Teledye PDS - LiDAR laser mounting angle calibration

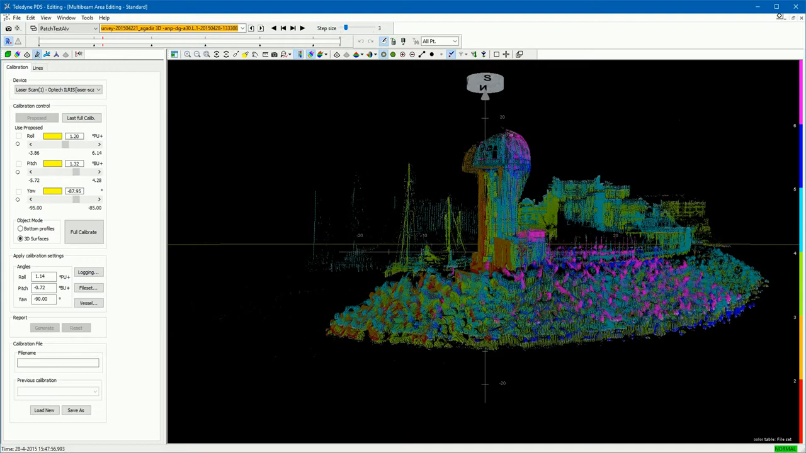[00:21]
Data with survey lines do not match if the angular mounting offsets are not set or wrong values are used. See this example.
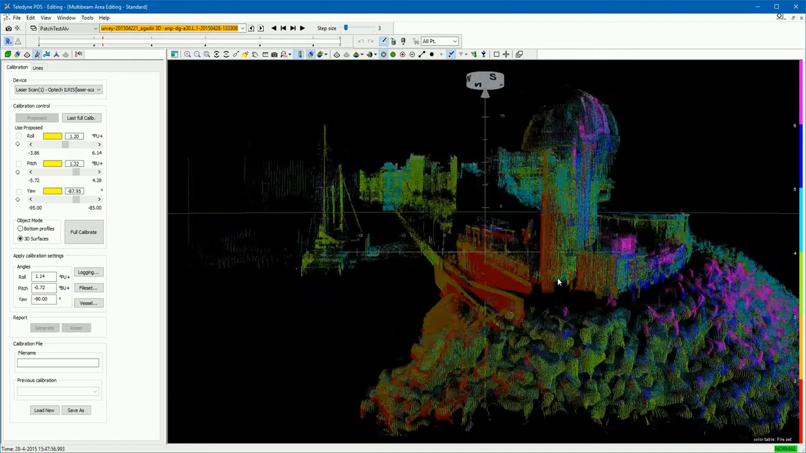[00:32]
The customer complains the data of different survey lines does not match.
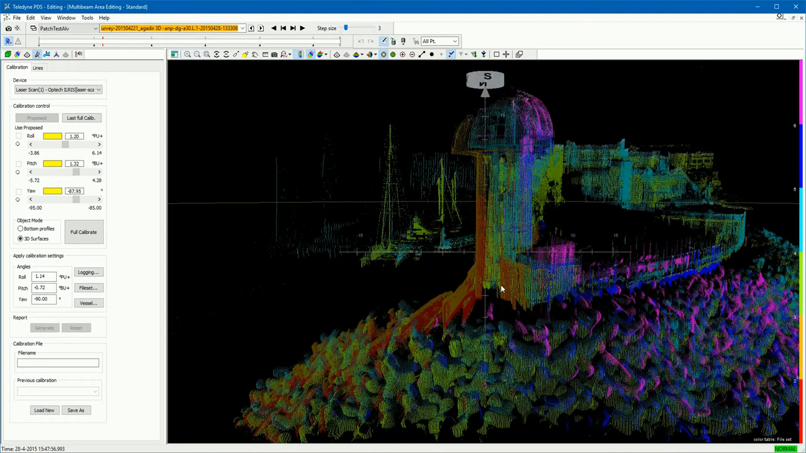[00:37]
Artifacts such as height and elevation shifts are noticed.
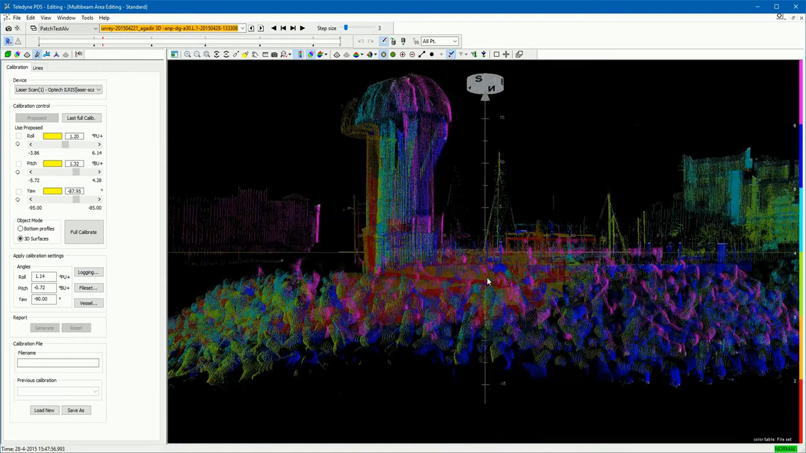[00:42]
Use the PDS calibration utility to calibrate the LIDAR laser mounting angle offsets.
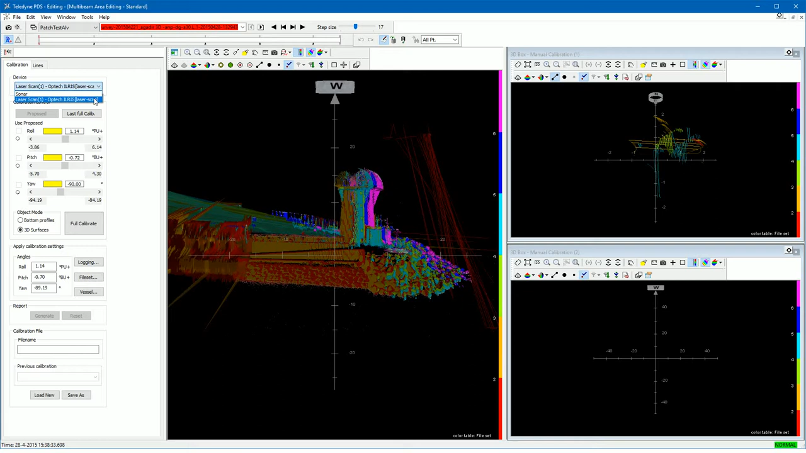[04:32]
Select from the device selection, the LIDAR laser device. Select as object mode, the 3D surfaces mode, to calibrate a LIDAR laser. The LIDAR mode, bottom profiles, is only used to calibrate a multibeam.
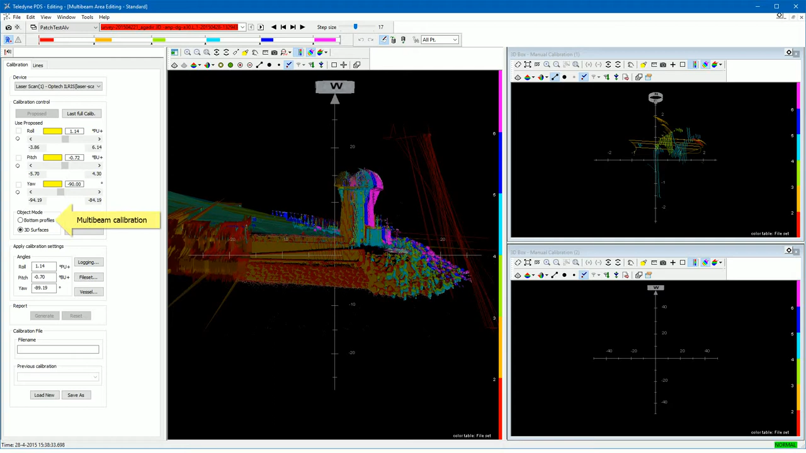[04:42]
The multibeam area editing view, has the same functions as the other PDS 3D views. Hold the left mouse button, and move the mouse, to rotate the data around its axis.
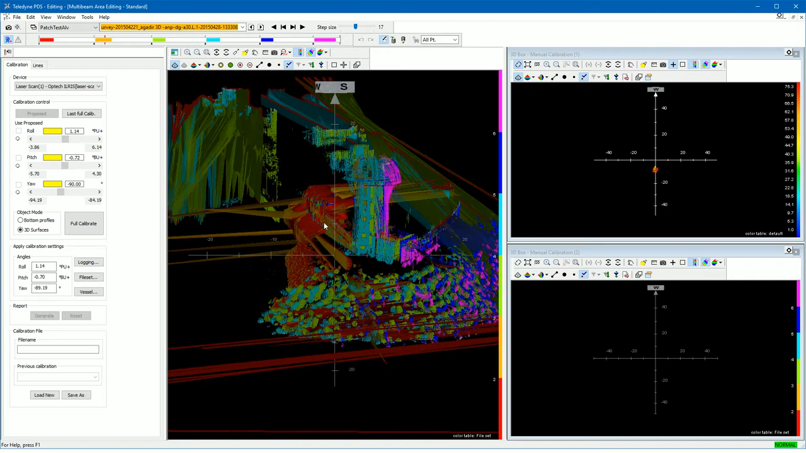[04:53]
Scroll the mouse wheel to zoom in or out. Double click on a point of the image, to center, and to make it the origin of the grid axis. Data, is shown in high resolution, and in lower resolution.
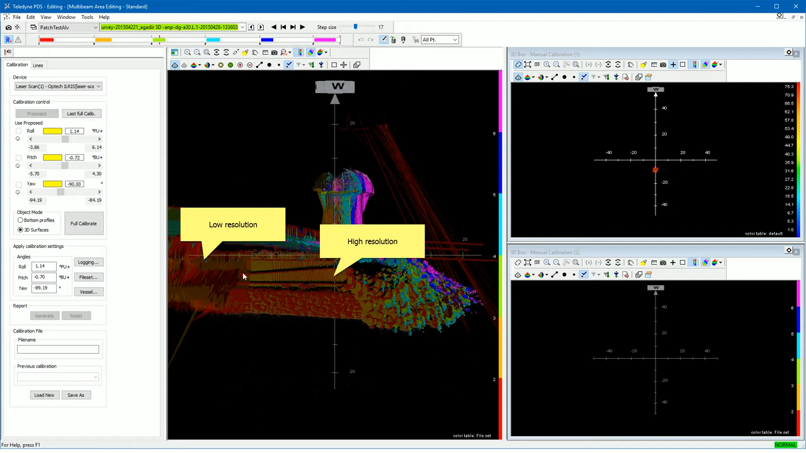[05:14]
Increase the, edit circle size, to show more data in high resolution.
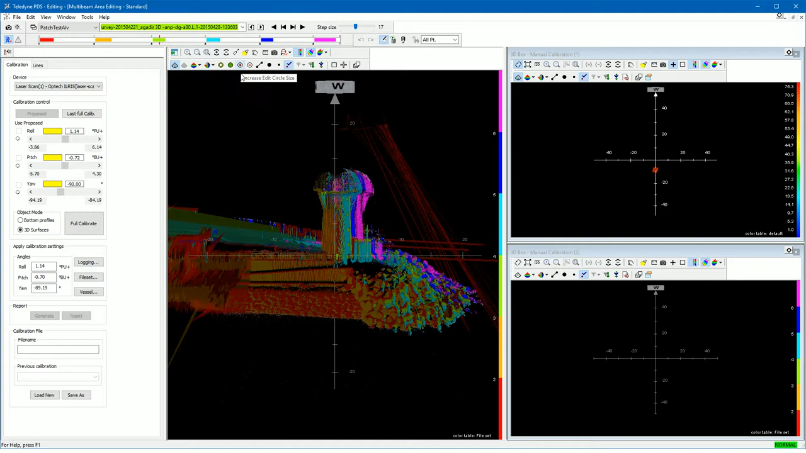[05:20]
Turn the, multibeam layer from file, option always on, to show the LIDAR data. No data is shown, if turned off. To calibrate the LIDAR data it is best to set the, beam color mode. To file set. Each file is indicated by a unique color.
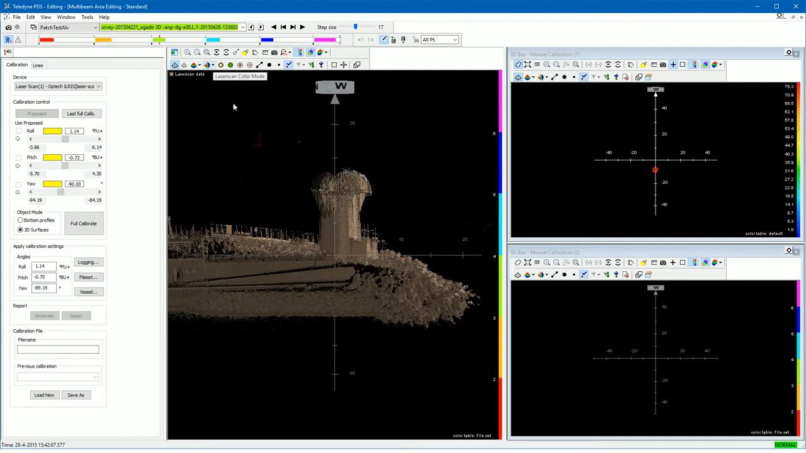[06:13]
Then, the data is not shown following the, beam color mode, but shown as, intensities, as we see in this example. Set the laser scan color mode, to, beam color mode, if you calibrate the mounting angles. The calibration utility opens with two 3D box views added. The 3D box view, shows the data included of a drawn profile. The profile is drawn in the 3D multibeam area editing view, on object to calibrate the LIDAR laser.
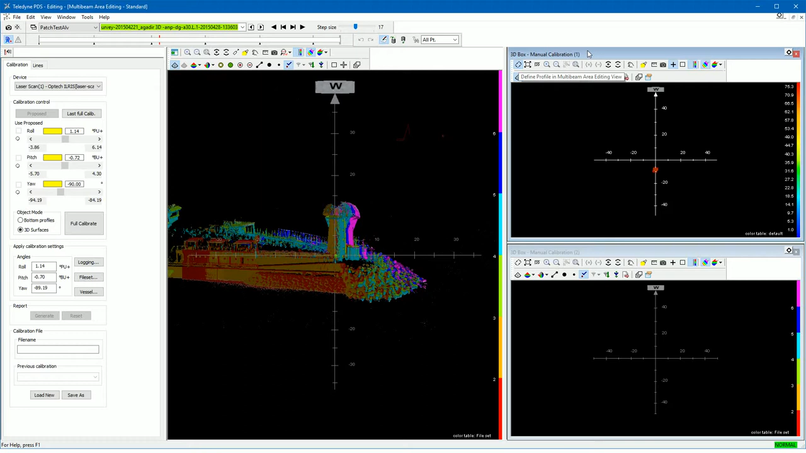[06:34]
Press the, define profile, button. Draw the profile. The data is shown in the 3D box view. You can always adjust the sizes of the profile, by dragging the profile grippers. The data shown in the 3D box view is updated accordingly.
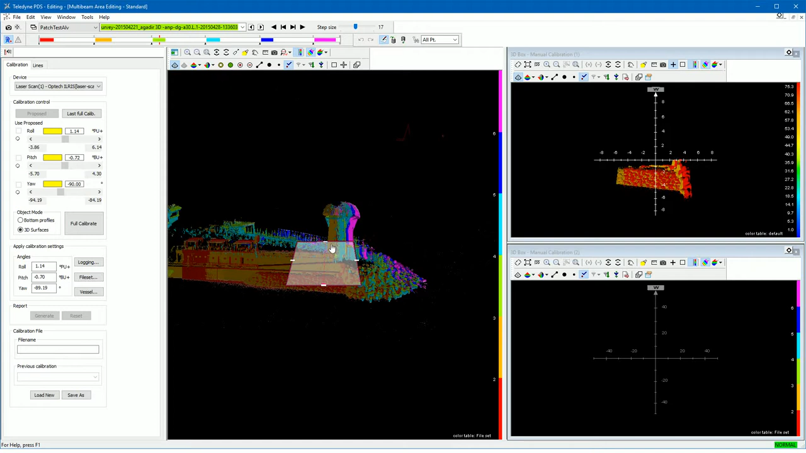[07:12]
It is also possible to move the profile, by holding the left mouse button pressed, and moving the mouse. Just place the profile over the object of interest. The 3D box view has the same functions, as the other PDS 3D views. You can increase or decrease the point size. If you turn on the option, connect the beams with lines, then you see the beams are now connected. Or if you like, you can turn the box layer on or off.
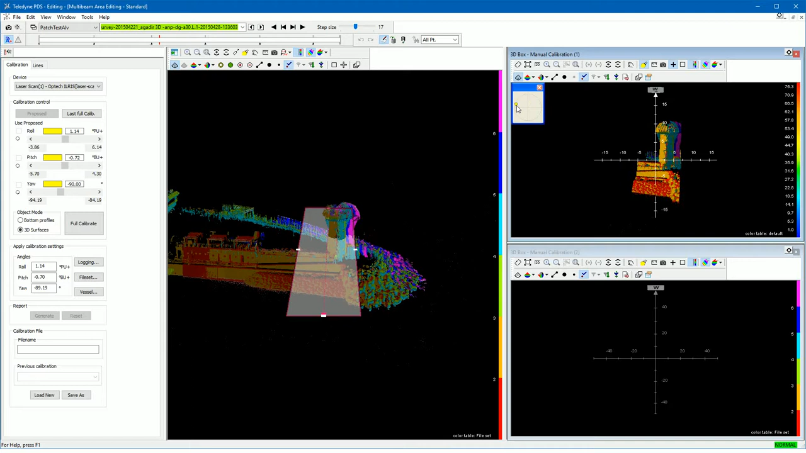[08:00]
And by moving the spotlight ball, you can change the illumination of your data. All kind of tools to examine your data, as best as possible.
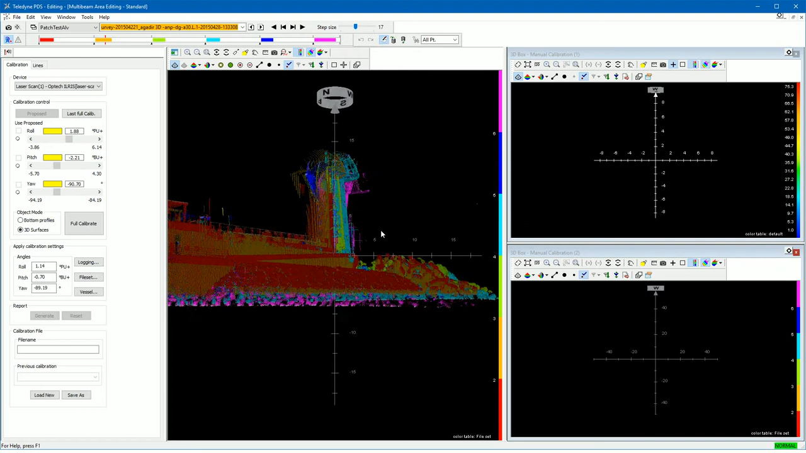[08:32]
When we have selected our, file set, it is best to roughly align the data with each other first. In this example, we see the data does not match at all. Use the sliders to match the data roughly.
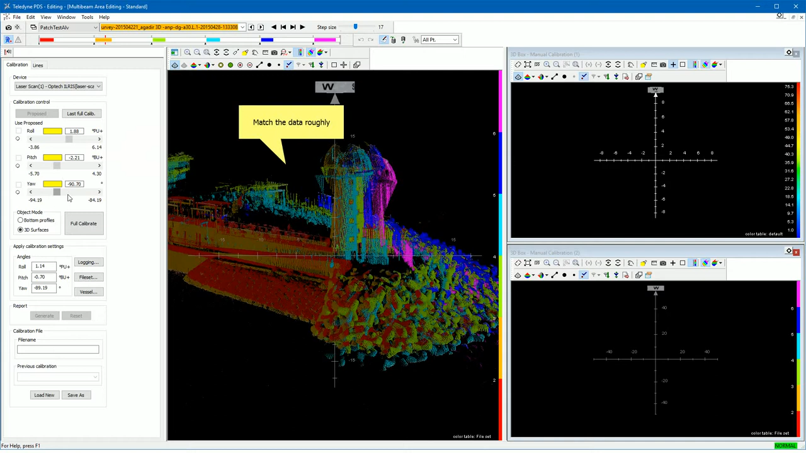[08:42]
The or causes the data shifts in position. The pitch causes the data tilts. And the roll causes the data shifts in height.
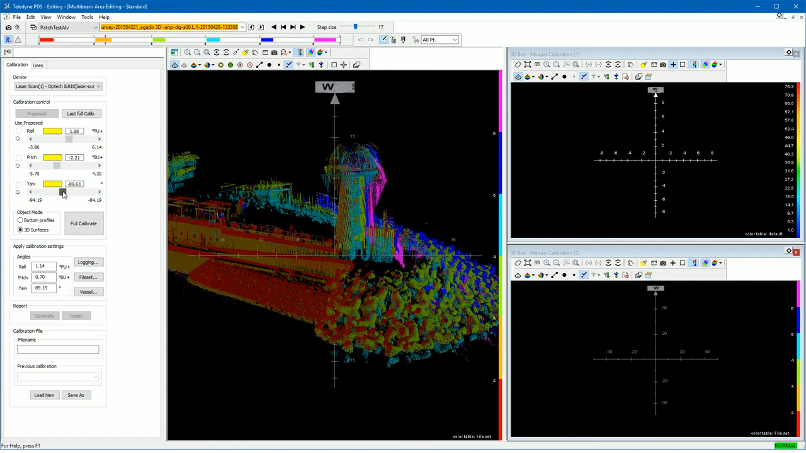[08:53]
In this example, we adjust the, or, to shift the data on each other.
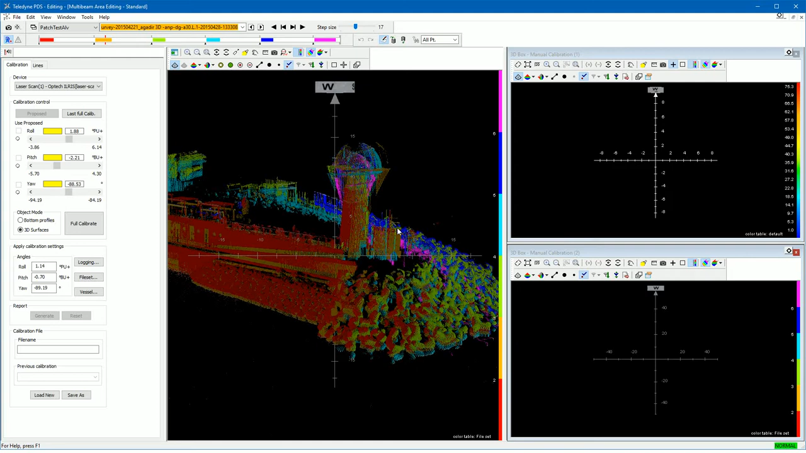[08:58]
Just roughly, for now. We change the pitch, to tilt, the data such it has more or less the same tilting.
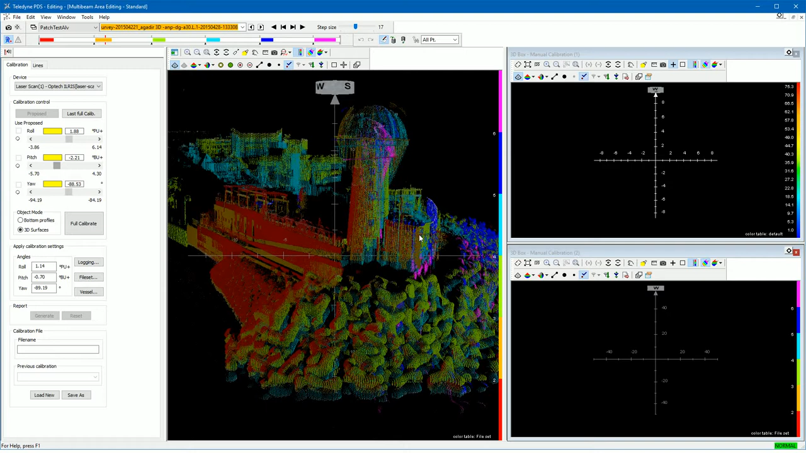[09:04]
And we change the, roll to match, the height. In this stage, just roughly.
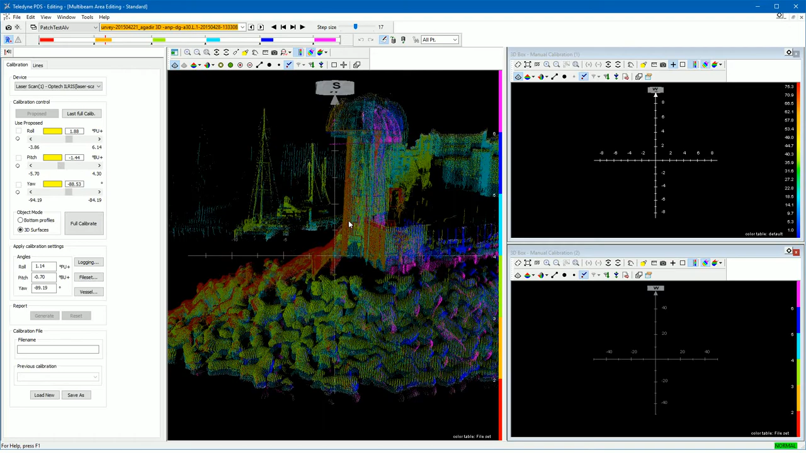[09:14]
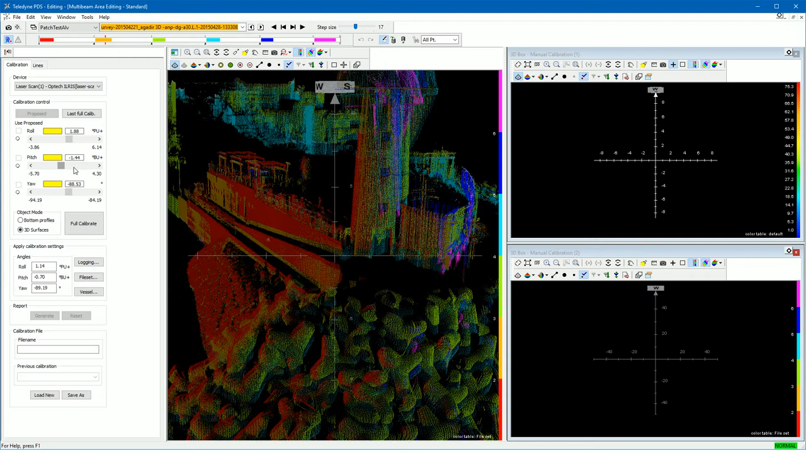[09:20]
And now we will start to calibrate accurate the angles. Start with the, roll, mounting angle calibration.
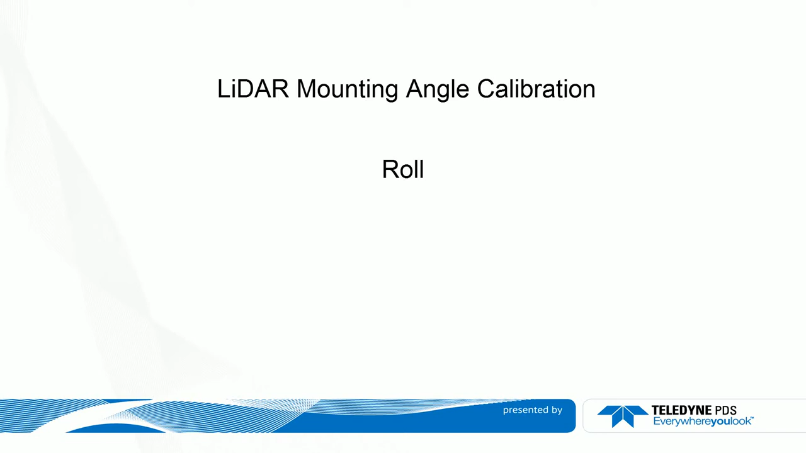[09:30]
For the, roll, mounting angle calibration. We draw a profile over a standing object, for example a sea wall. Press in the 3D box view, the, define profile, button.
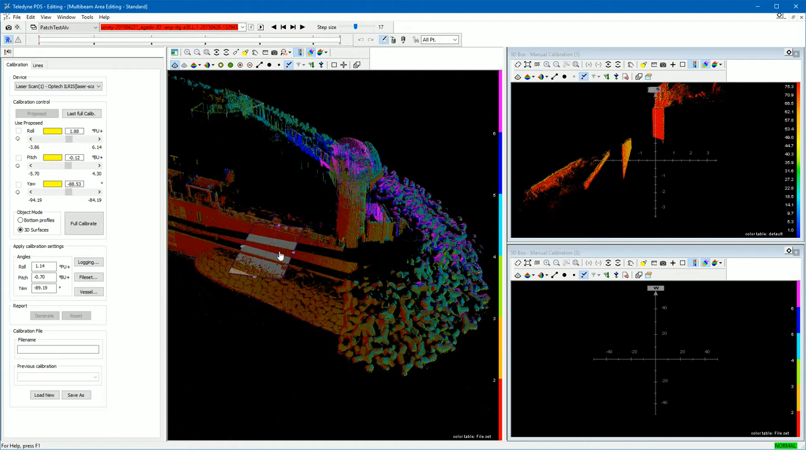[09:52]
Draw the profile over the sea wall. Adjust the profile. We see the data covered by the profile in the 3D box view. Turn the, connect beam with lines, option, on. We can now clearly see the height. Rotate the data, by holding the left mouse button, and moving the mouse. A roll mounting angle error, gives a different in height. As, we now see. Adjust the roll slider, such the height of the data matches.
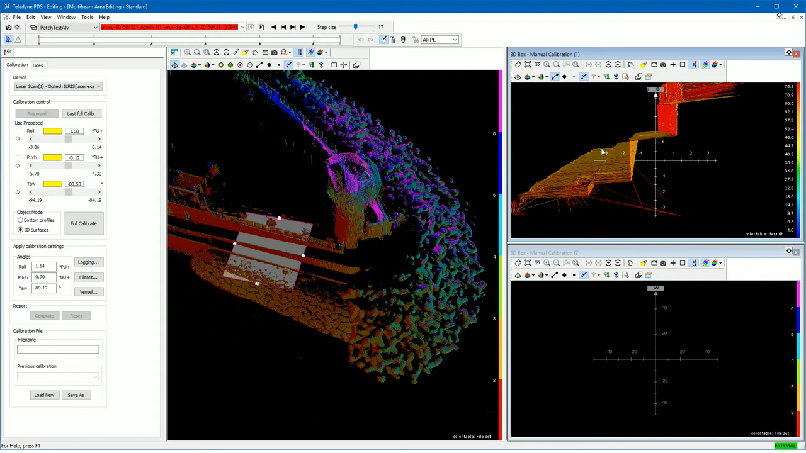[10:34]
As, we see now, the roll is adjusted, such, the height matches. The, pitch, mounting angle calibration.